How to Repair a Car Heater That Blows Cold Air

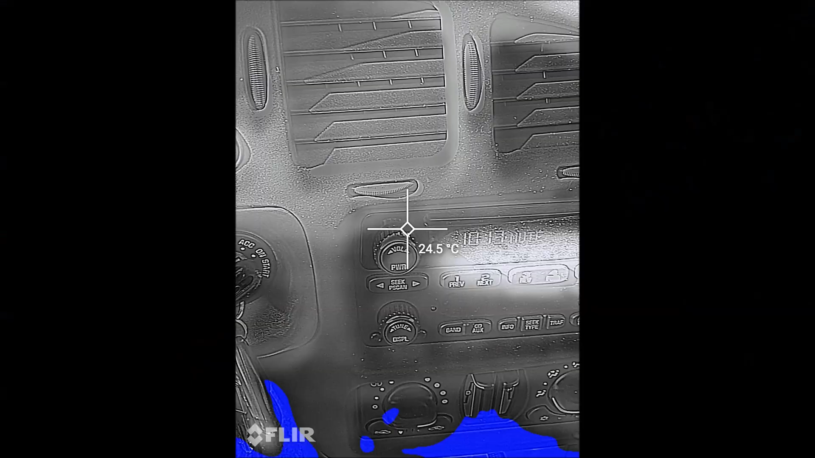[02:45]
On screen: spot 24.5°C
So we're in the car now and I'm measuring the vents to see what temperature
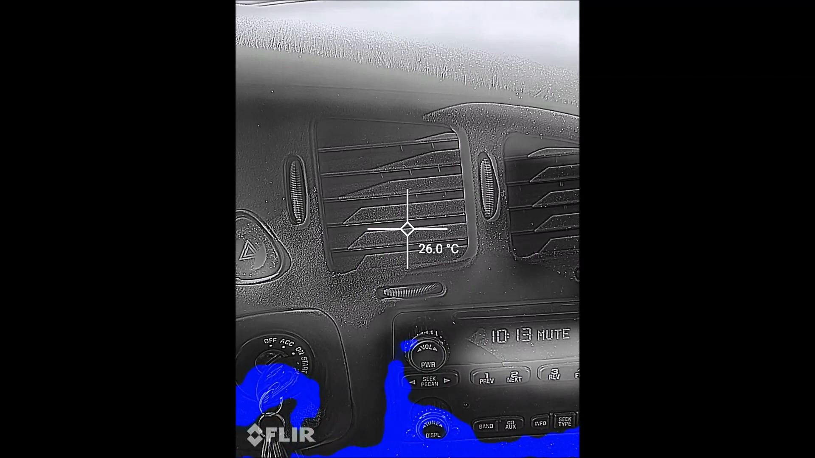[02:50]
On screen: spot 26.0°C
they're at Looks like about 26 ish a little bit colder on the passenger side
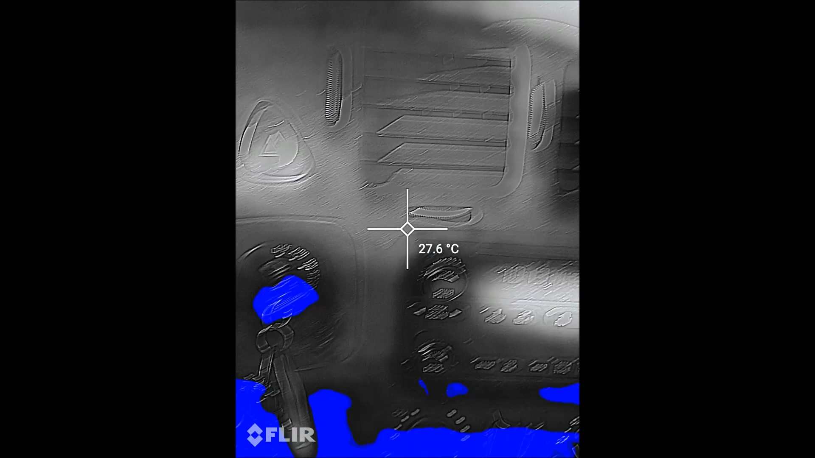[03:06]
On screen: spot 27.6°C
colder thermostat installed as an upgrade on my car because it's supercharged I want to keep
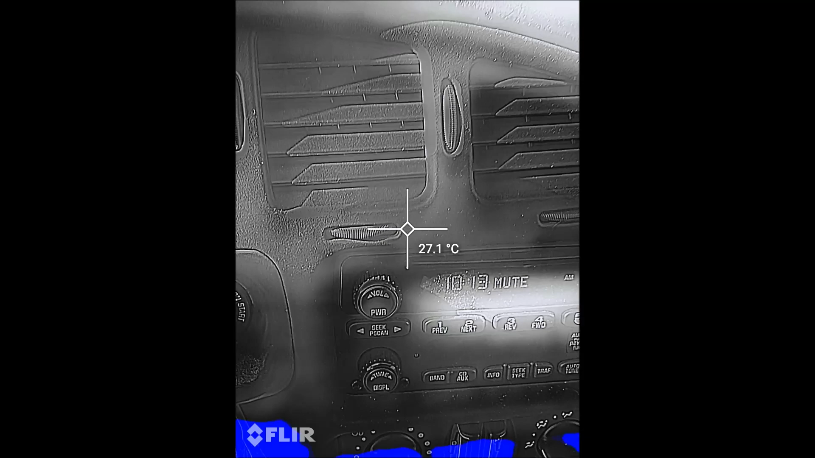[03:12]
On screen: spot 27.1°C
the coolant a little cooler for the for the supercharger But I can tell you that when it was working I was getting heat so even though it's only reading You know 70 something
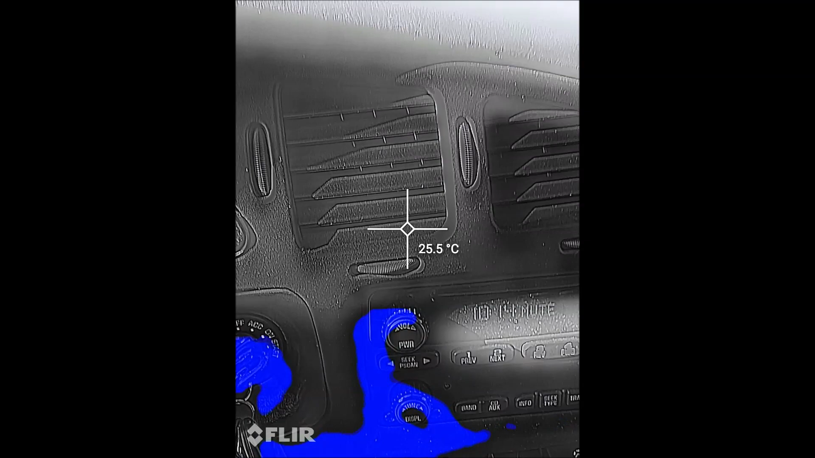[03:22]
On screen: spot 25.5°C
or 80 or whatever It's still supposed to put out more than 26 degrees heat coming
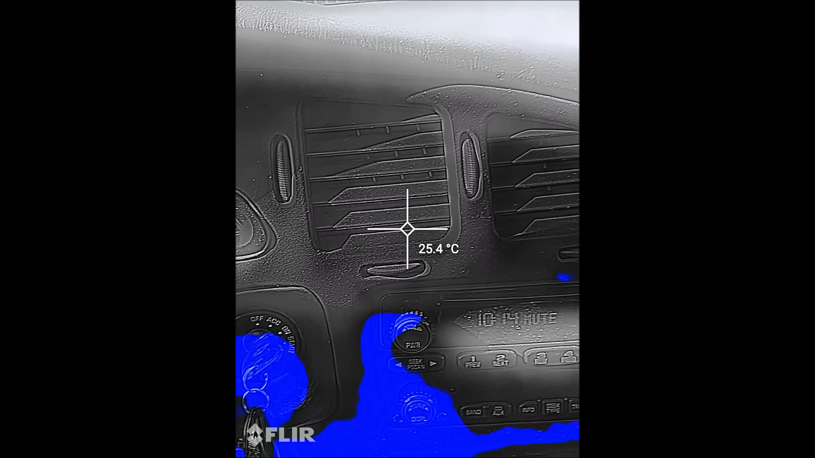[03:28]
On screen: spot 25.4°C
out of the vents there I've got the fan cranked and everything like that temperatures maxed out and You know it's at chest level,
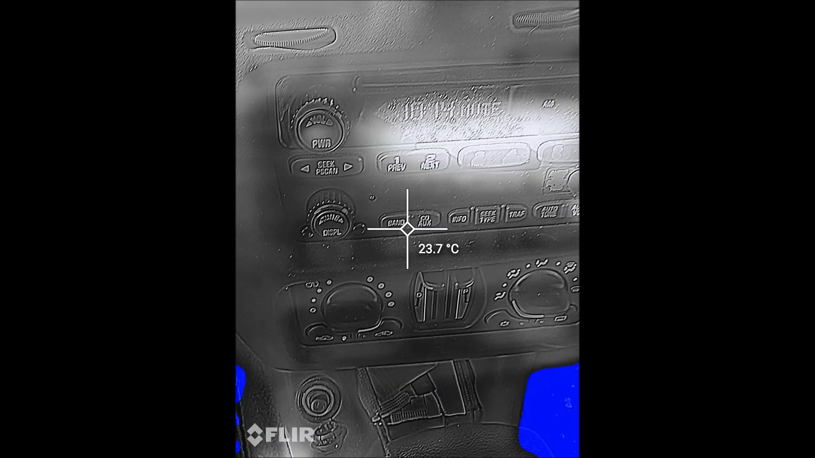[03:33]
On screen: spot 23.7°C
so I should be getting something out of here, but I'm not so Uh this this we're gonna try to fix today, okay guys, so obviously to do this job You're gonna need to disconnect these hoses here.